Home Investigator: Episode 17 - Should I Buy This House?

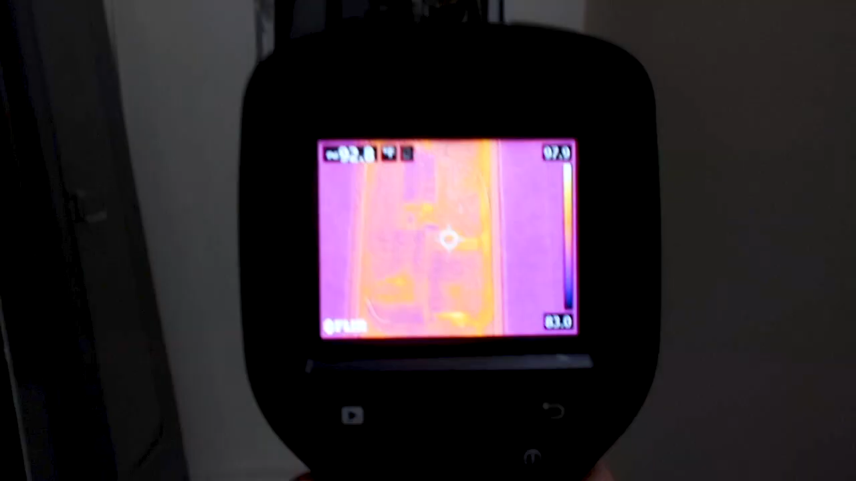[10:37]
another good practice is to scan it with your
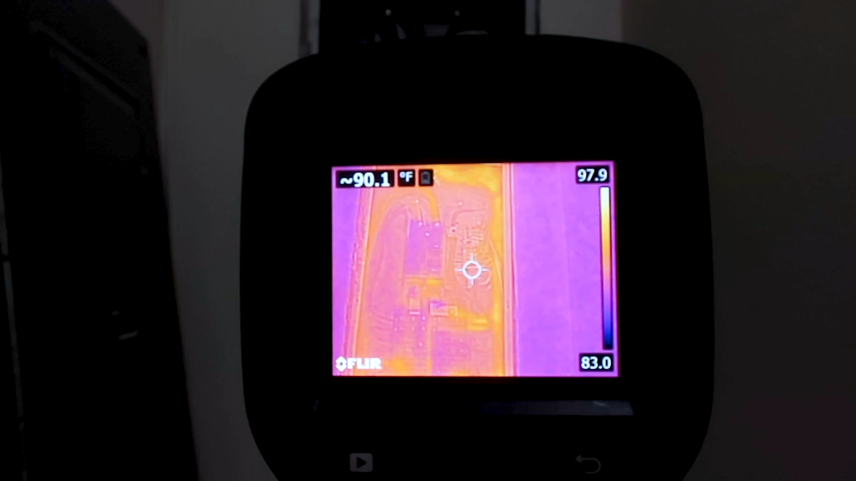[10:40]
On screen: spot 90.1°F
infrared scan if these
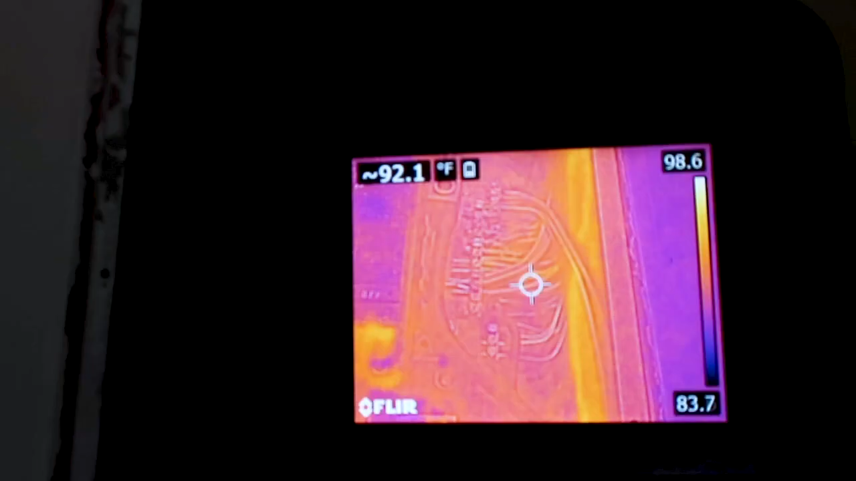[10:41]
On screen: spot 92.1°F, scale top 98.6°F, scale bottom 83.7°F
neutral wires were causing any trouble you'd see them starting to
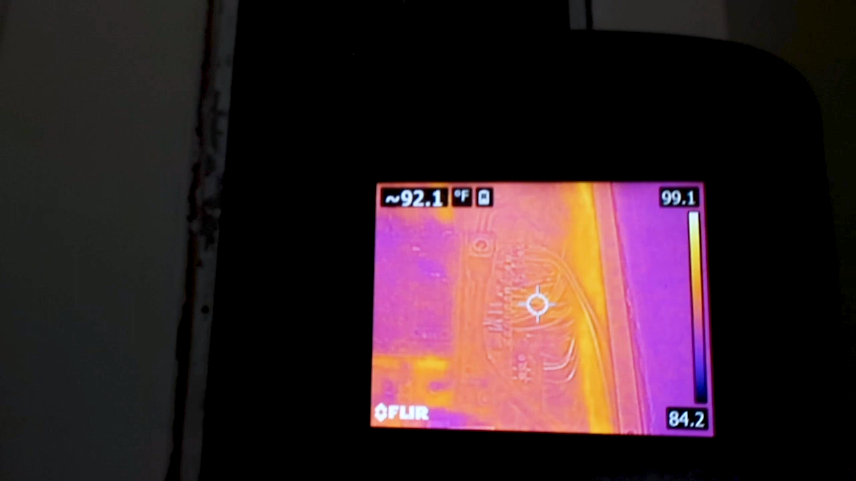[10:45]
On screen: spot 92.1°F
overheat i'm not really seeing that today you can see some areas where power is being
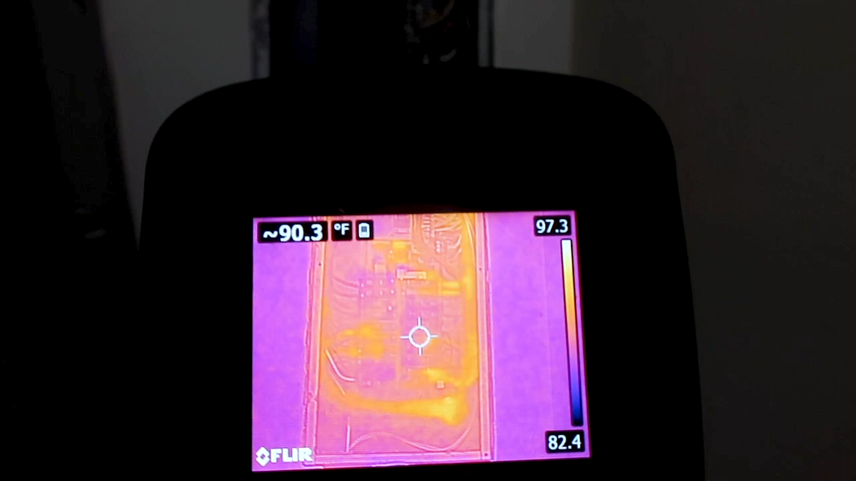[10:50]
On screen: spot 90.3°F
pulled but the temperature is pretty good doesn't nothing crazy alarming
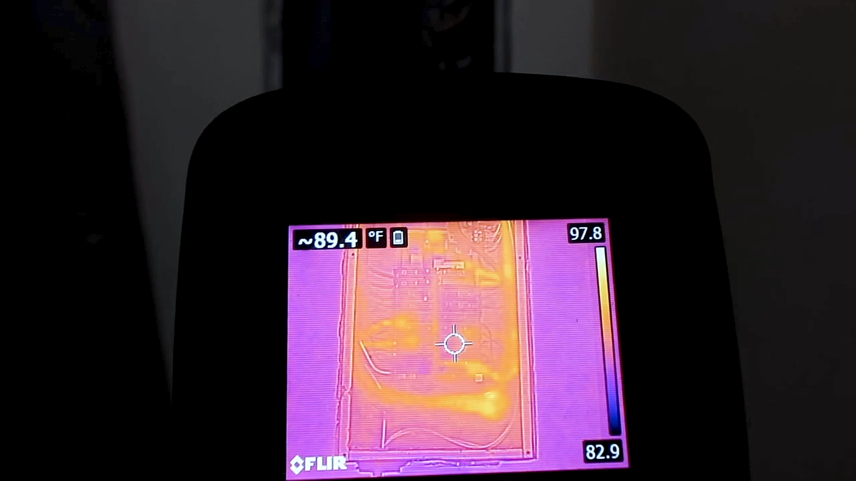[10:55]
On screen: spot 89.4°F
uh right now okay check this out this is the uh the garage